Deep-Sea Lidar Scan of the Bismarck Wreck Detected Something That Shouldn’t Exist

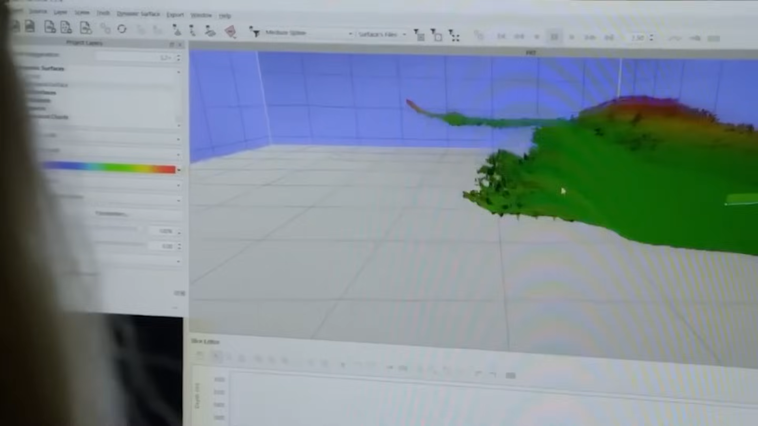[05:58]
Its geometric lines were sharp, almost too perfect for a structure found amidst the twisted metal of a sunken battleship.